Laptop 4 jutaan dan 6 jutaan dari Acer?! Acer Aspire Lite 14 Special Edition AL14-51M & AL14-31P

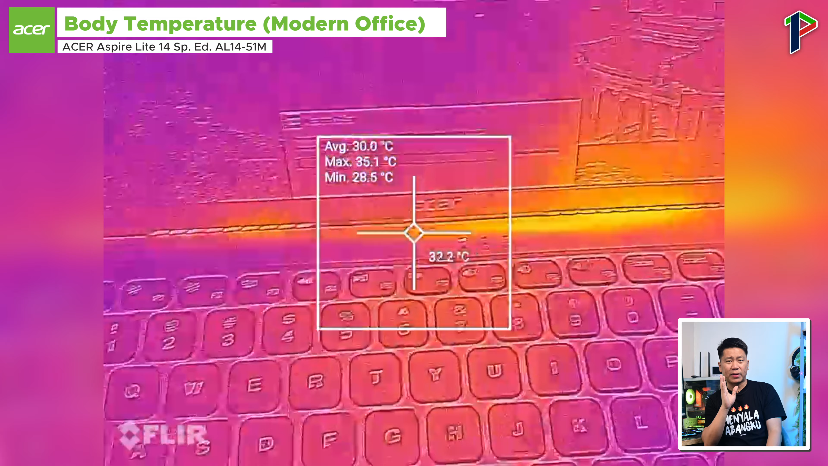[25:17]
On screen: spot 32.2°C, max 35.1°C, min 28.5°C
Sementara untuk suhu permukaan laptopnya, Pixel juga ukur sendiri menggunakan masing-masing laptopnya.
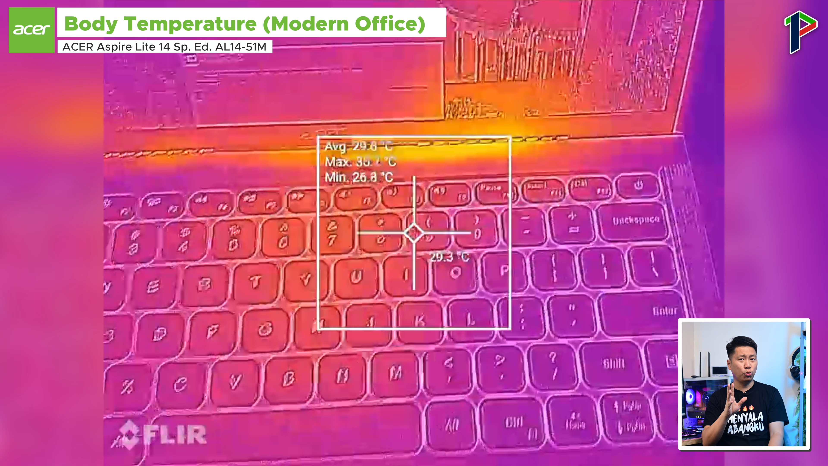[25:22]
Dan seperti biasa, kita pakai dengan pengujian baterai di skenario Modern Office di PC Mark 10 selama durasi 1 jam.
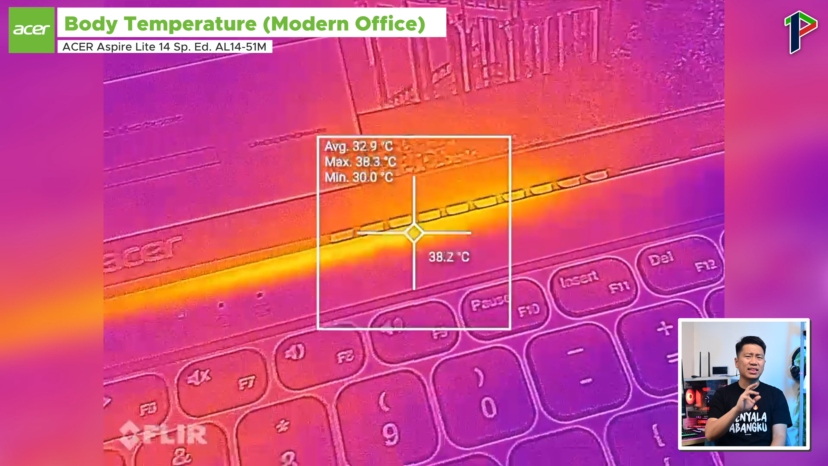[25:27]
On screen: spot 38.2°C, max 38.3°C, min 30.0°C
Special Edition ini mencapai suhu panas tertinggi di
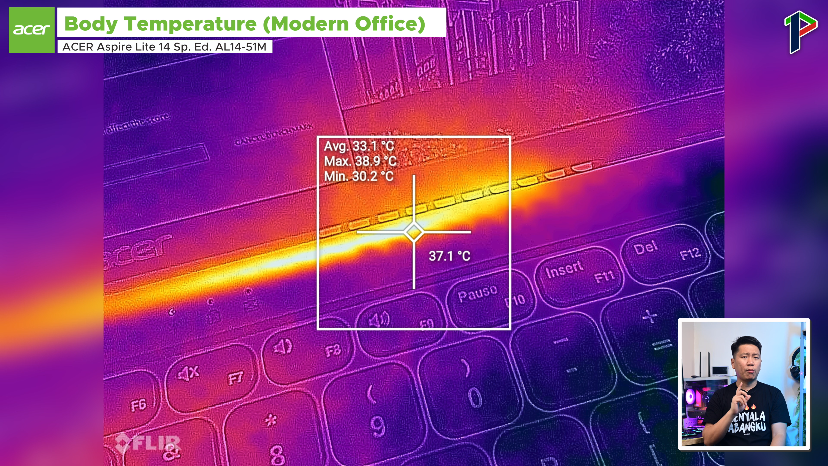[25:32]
On screen: spot 37.1°C, max 38.9°C, min 30.2°C
sekitar area engsel yang merupakan tempat keluar udara panasnya.
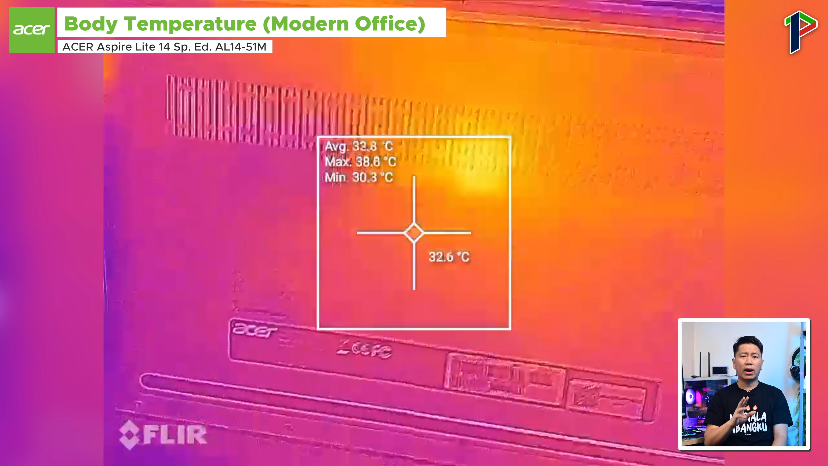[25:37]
On screen: spot 32.6°C, max 38.8°C, min 30.3°C
Suhu di titik ini tuh rata-rata di 33,1 derajat dengan suhu puncaknya di 38,9 derajat Celcius.
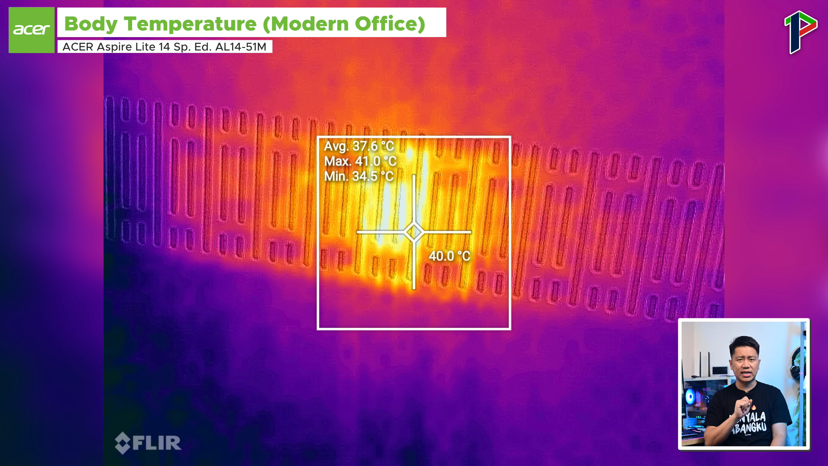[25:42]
On screen: spot 40.0°C, max 41.0°C, min 34.5°C
Sementara di bagian bawah laptop, suhu panasnya terfokus di area CPU dengan suhu rata-rata mencapai 37,6 derajat,
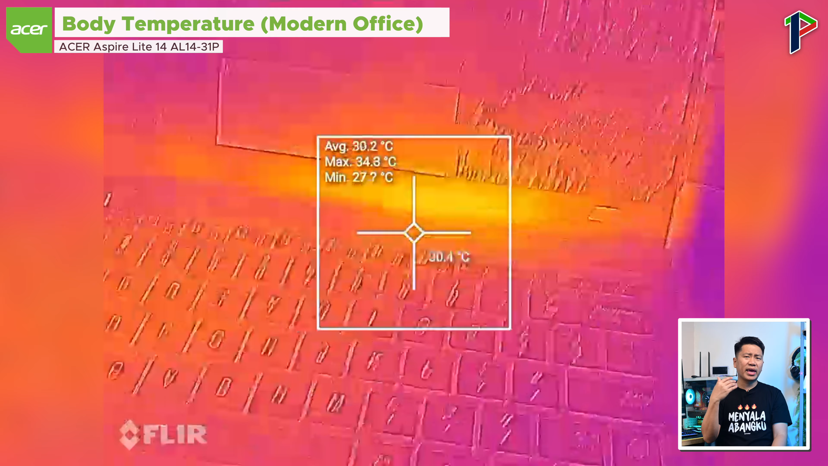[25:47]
On screen: max 34.8°C
serta puncaknya capai di 41 derajat Celcius.
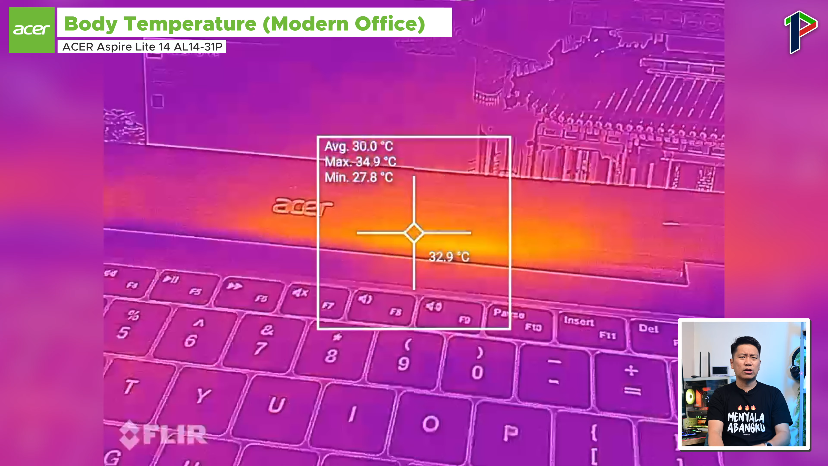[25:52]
On screen: spot 32.9°C, max 34.9°C, min 27.8°C
Pada pengujian sama, pada bagian atas di seri yang AL1431P terdeteksi titik panas di sekitar engsel exhaust ventilation-nya.
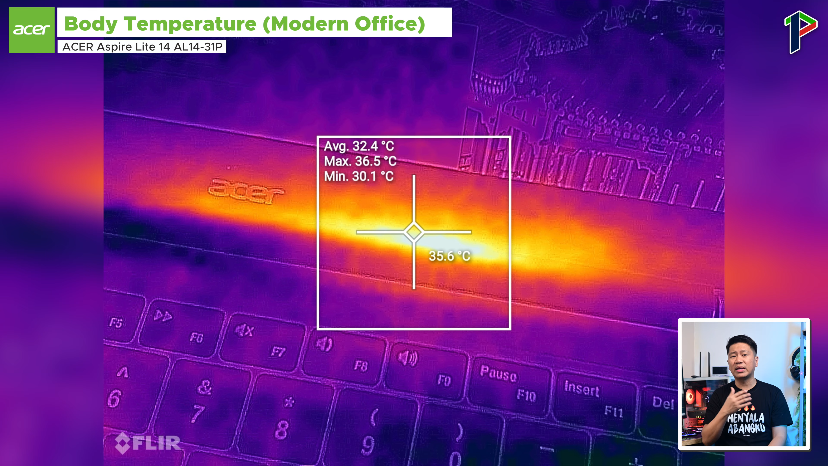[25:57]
On screen: spot 35.6°C, max 36.5°C, min 30.1°C
Suhu rata-rata di titik ini tuh di 32,4 derajat dengan suhu tertinggi mencapai 36,5 derajat Celcius.
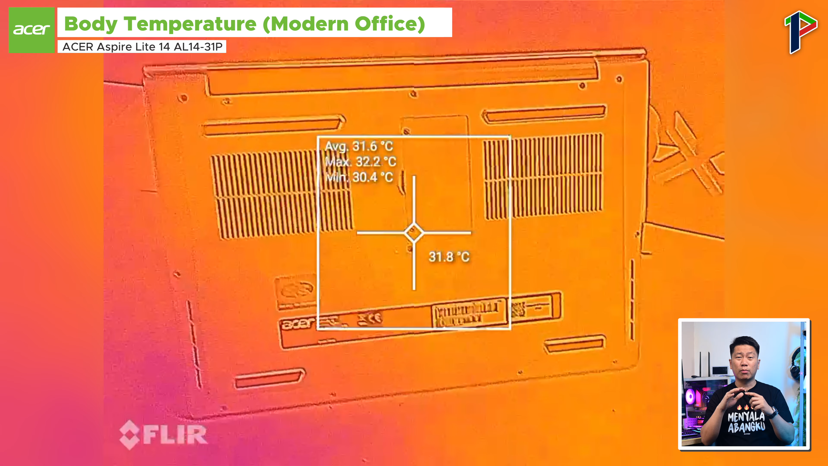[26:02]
On screen: spot 31.8°C, max 32.2°C, min 30.4°C
Sementara itu di bagian bawah laptop,
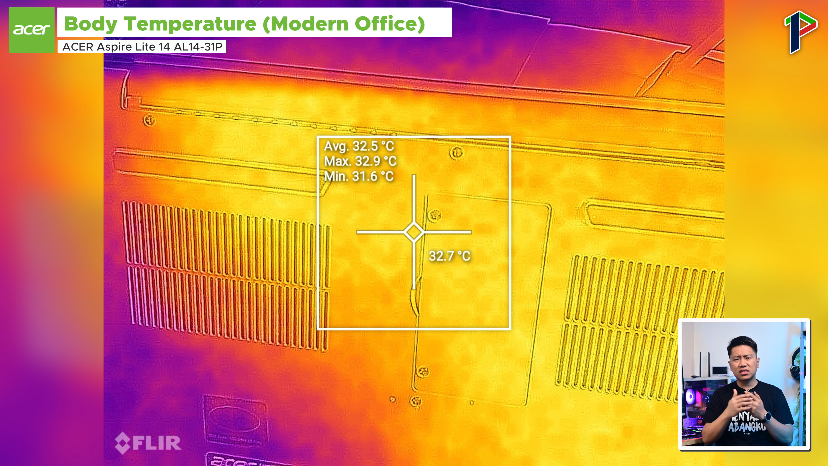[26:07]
On screen: spot 32.7°C, max 32.9°C, min 31.6°C
panasnya menyebar rata di permukaan area sebelah kanan, di mana suhu rata-rata di area ini tuh di 32,5 derajat dengan titik terpanas mencapai 32,9 derajat Celcius.
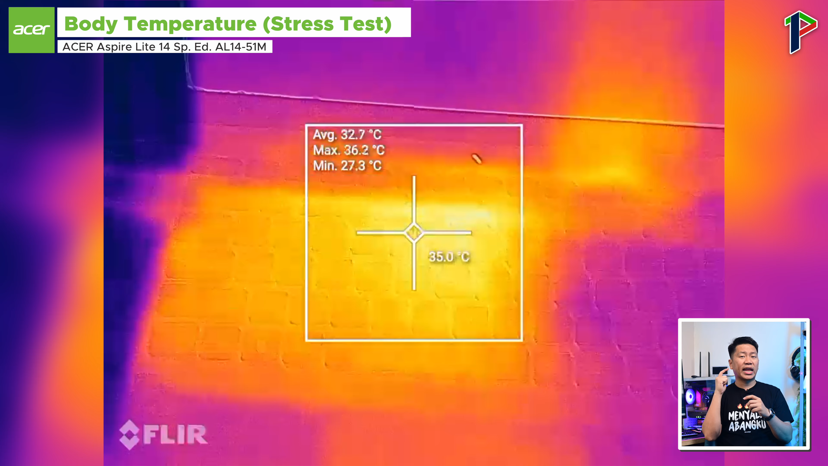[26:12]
On screen: spot 35.0°C, max 36.2°C, min 27.3°C
Selanjutnya, kita masuk kepada skenario pada saat kita stress test, di mana terjadi perubahan pada distribusi panas pada laptop seri Special Edition. Titik panasnya lebih terfokus pada area tengah keyboard, tepat di balik dari chip CPU-nya. Suhunya tuh di sini mencapai rata-rata 37,6 derajat Celcius,
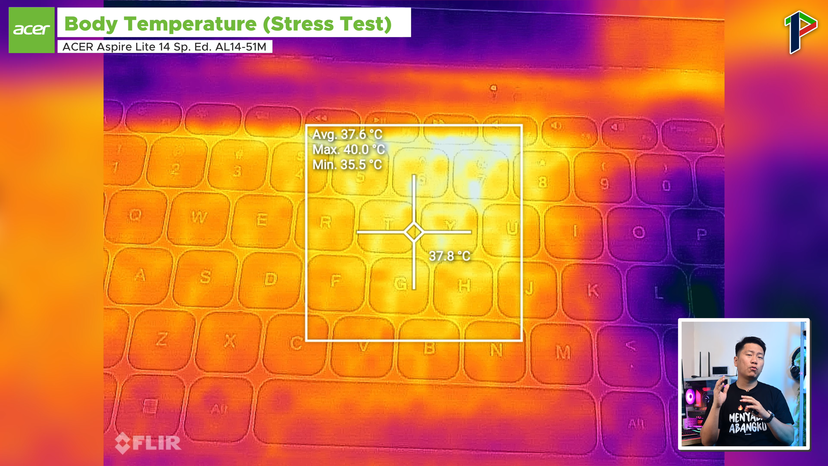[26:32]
On screen: spot 37.8°C, max 40.0°C, min 35.5°C
dengan puncaknya bahkan mencapai 40 derajat Celcius. Hal ini menandakan kenaikan sekitar 2,8% dari pengukuran sebelumnya. Sementara yang sisi bawah laptop,
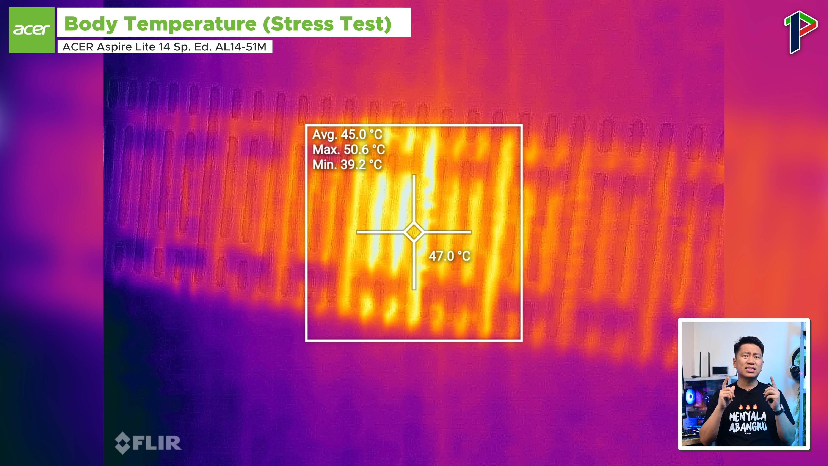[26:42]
On screen: spot 47.0°C, max 50.6°C, min 39.2°C
panasnya terpusat di sekitar chip CPU dengan suhu rata-rata mencapai 45 derajat Celcius serta titik tertingginya mencapai 50,6 derajat Celcius.
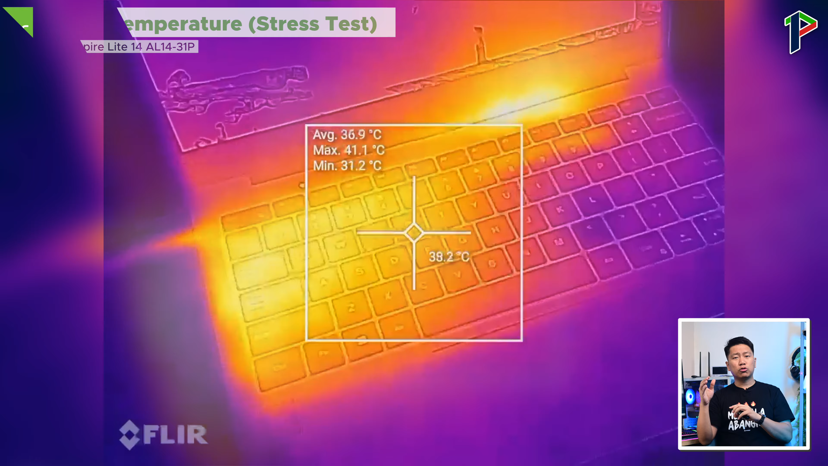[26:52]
On screen: max 41.1°C, min 31.2°C
Di mana di sini terjadi peningkatan yang signifikan sekitar 23,4% dari pengukuran sebelumnya. Nah, sementara untuk kondisi yang sama pada bagian yang laptop AL1431P,
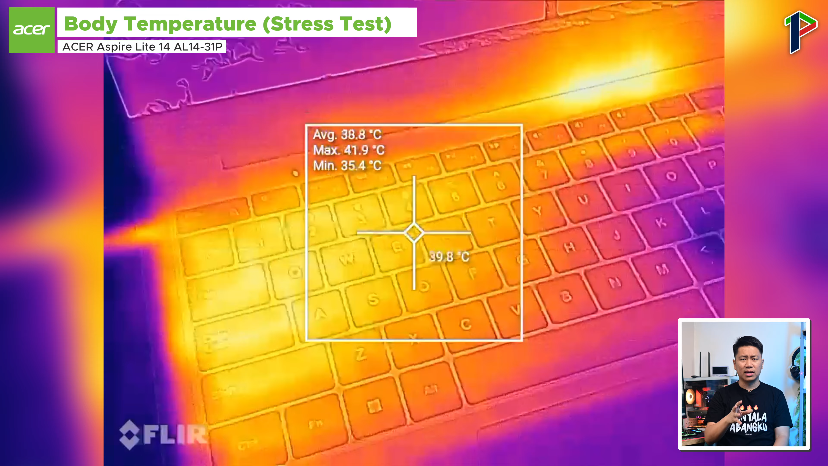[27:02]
On screen: spot 39.8°C, max 41.9°C, min 35.4°C
maka titik panasnya mulai menyebar dari area exhaust di bagian engsel layar hingga ke area keyboard di bagian sebelah kiri. Ini profilnya agak sedikit berbeda, karena yang bagian tengah tuh jadi nggak terlalu panas dibandingkan yang Special Edition.
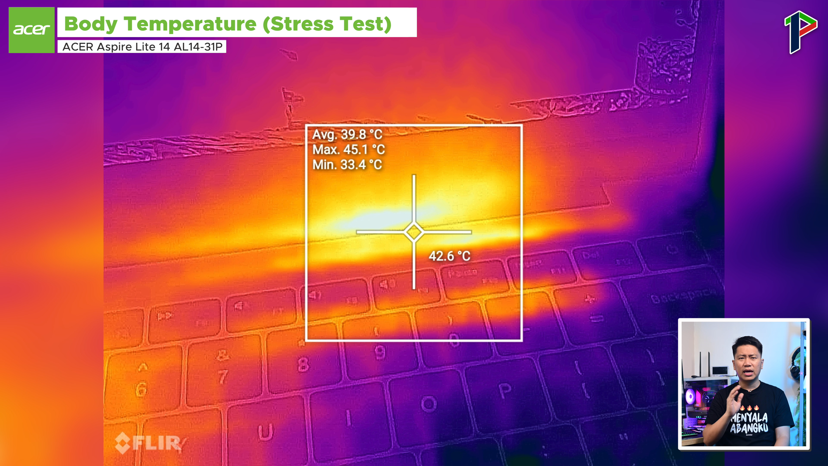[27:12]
On screen: spot 42.6°C, max 45.1°C, min 33.4°C
Di area ini nanti panasnya rata-rata mencapai 39,8 derajat Celcius, dengan suhu tertinggi mencapai 45,1 derajat Celcius.